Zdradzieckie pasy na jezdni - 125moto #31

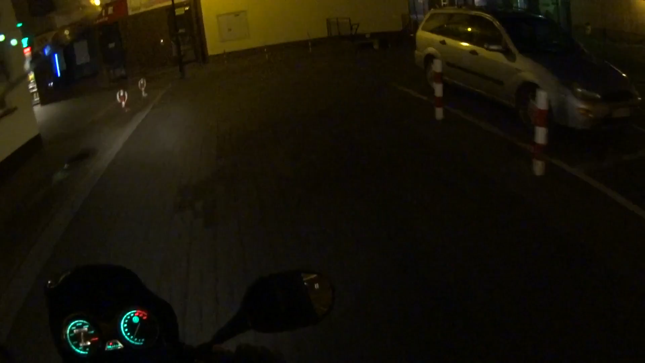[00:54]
Co dzieje się w naszym mieście o tej porze. Pewnie nic, za wiele się nie dzieje. Dzisiaj zapowiadali deszcz ze śniegiem. Niebo trochę straszyło, ale na razie nic z tego nieba nie poleciało.
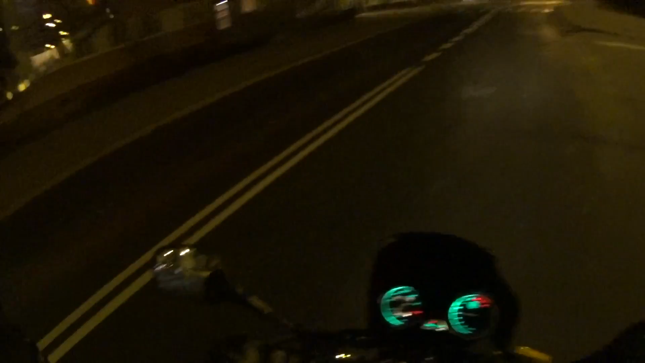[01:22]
Robimy wolną rundkę sobie po kole. Co się dzieje w takim mieście o tej porze? Takie małe miasteczko o tej porze.
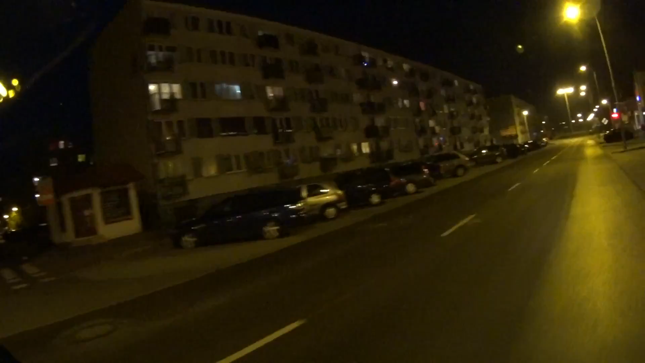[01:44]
Żabka otwarta, ludzie siedzą w domach, nikomu się nie chce wychodzić, gdzie nie gdzie ktoś tam na spacer sobie wyjdzie lub jak musi wyjść po piwo, to wyjdzie po piwo
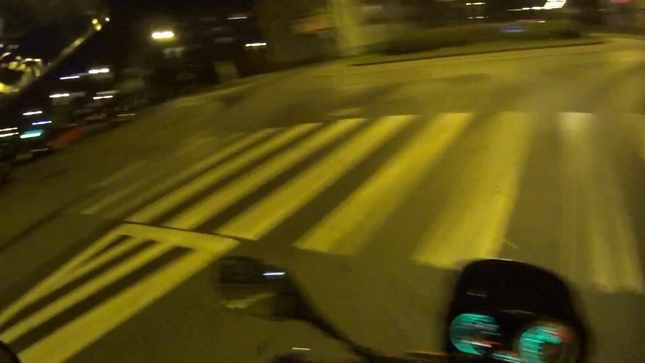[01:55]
i to wszystko. No, tu ktoś na spacerze, ogólnie niewiele ludności sobie spaceruje. Tu pan płakał na pasach jakiś,
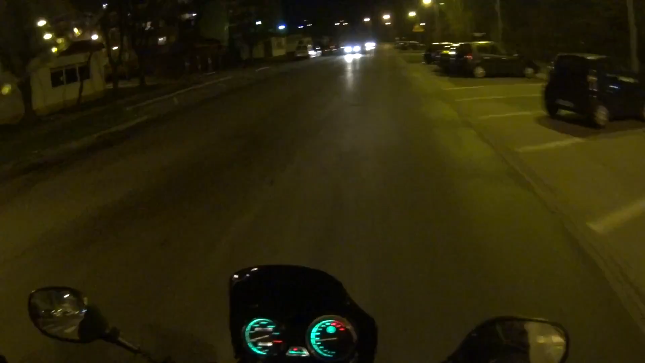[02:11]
czy tam coś robił, tar oczy bynajmniej. Przycierał oczy. Tu sobie skręcimy na skrzyżowaniu, zatrzymamy się kulturalnie na stopie.
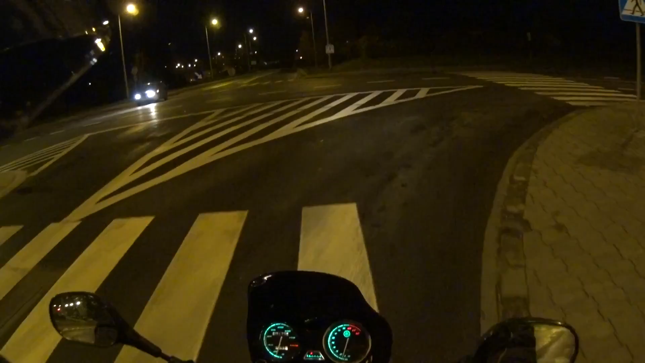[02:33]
Nie wiem, no jest stop, ale nie ma linii zatrzymania, więc tak naprawdę nie wiadomo, gdzie się zatrzymywać. No właśnie, trochę taki paradoks. Jest znak stopa, nie ma linii. A jest taki pas do wyjeżdżania dodatkowy. Tu sobie pojedziemy może w tą stronę.
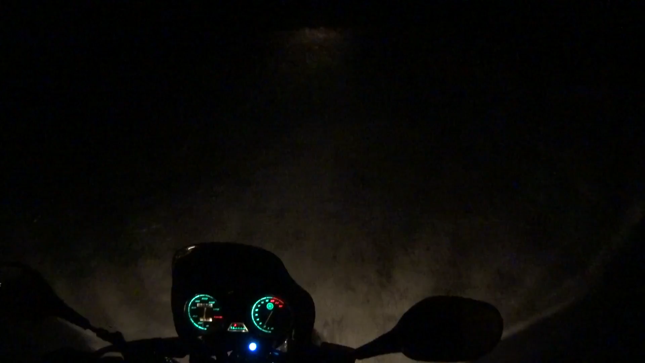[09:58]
Tu nie mamy jakąś drogę. Przesknieje.